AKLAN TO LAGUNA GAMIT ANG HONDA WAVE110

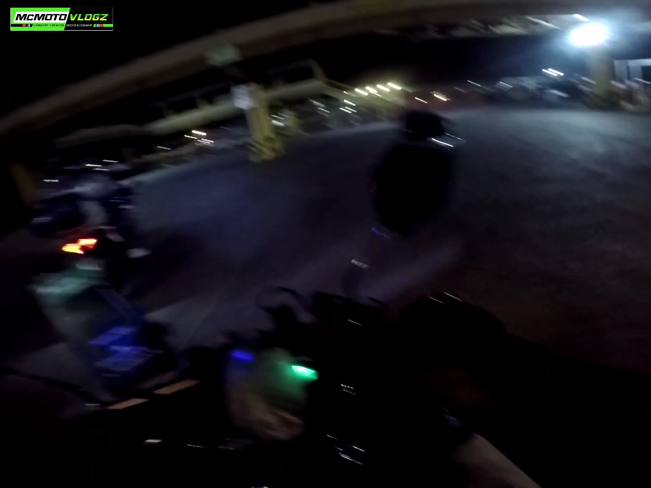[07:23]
so last destination na natin to mga boss so babiyay pa tayo ng 83 kilometers kulang-kulang
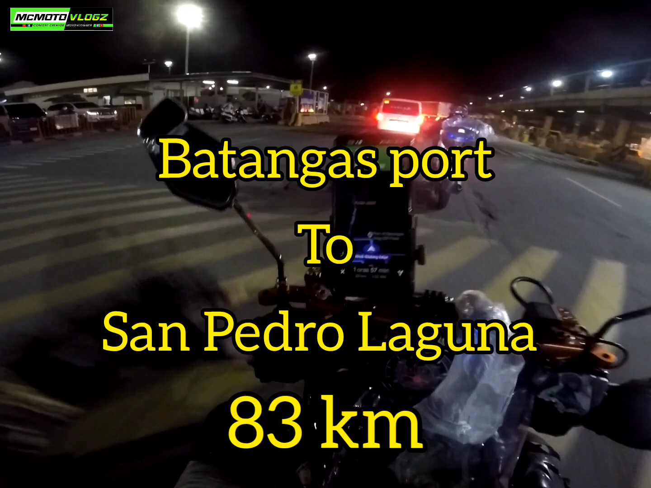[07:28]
dalawang oras mga boss mula dito sa Batangasport hanggang sa bahay sa San Pedro
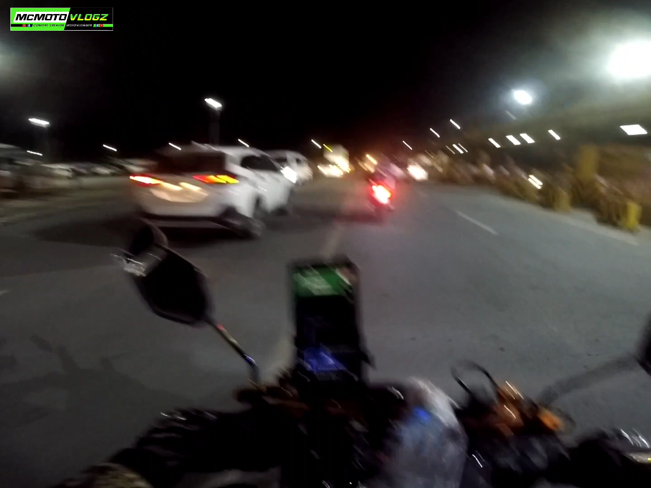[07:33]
so time check natin 11.35 ng gabi so let's go tayo 150 sa pungatlong pag-as natin so 2.42 liters yung nalamnan nito
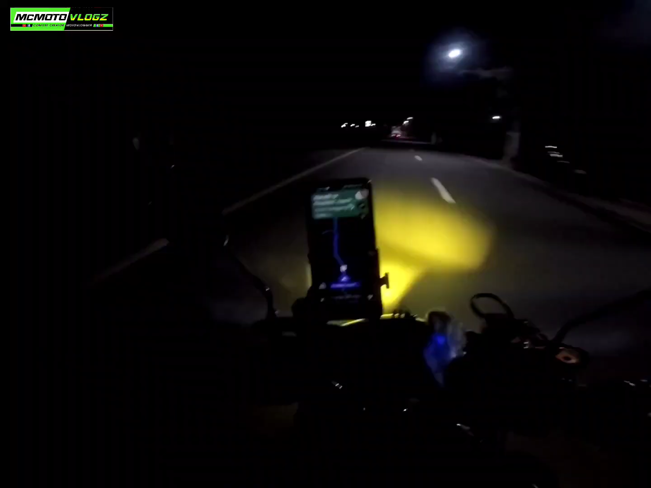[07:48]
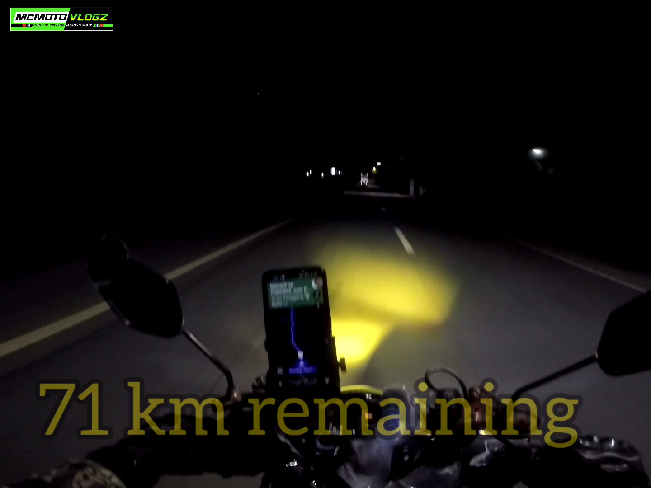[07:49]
so 71 kilometers pa tayo mga boss isang oras at kalahati pa babiyayin natin you're welcome back mga boss 21 kilometers ka na yung babiyayin natin so nandito na tayo sa may bandang kalamba
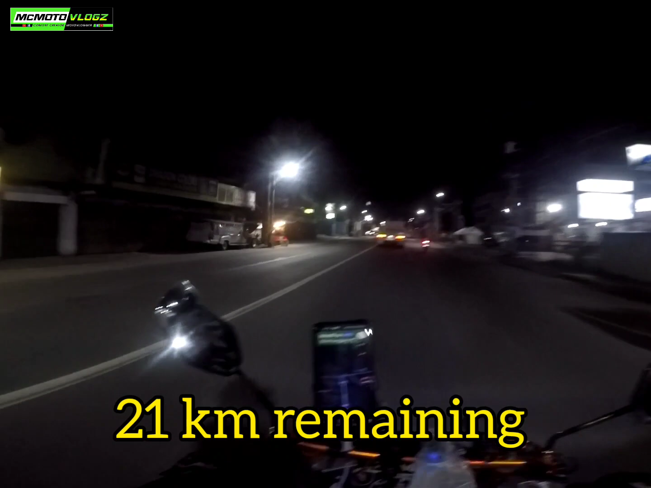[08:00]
dare-darecho na yung biyahe natin mga boss
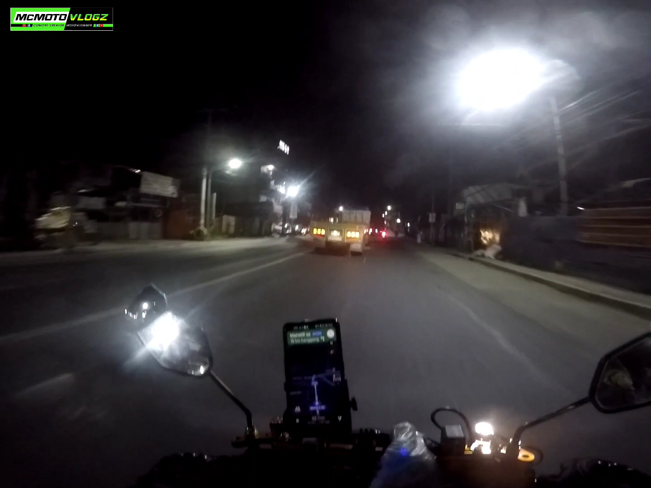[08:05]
so nandito na tayo malapit na malapit na tayo sa bahay so nakarating tayo dito so time check natin 1.24